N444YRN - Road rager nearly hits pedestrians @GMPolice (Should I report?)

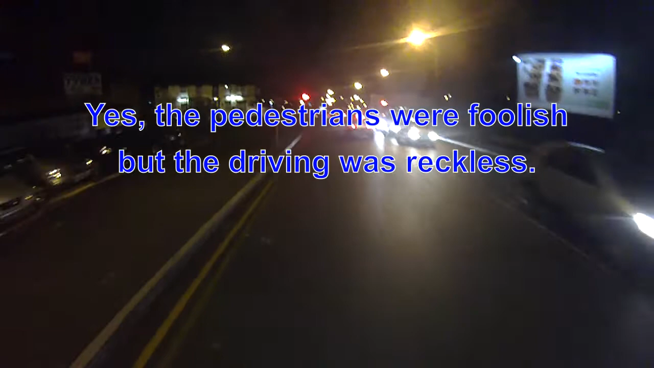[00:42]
November 444 Yankee Romeo November. You're an idiot. I've got all that on video and it's going to the police.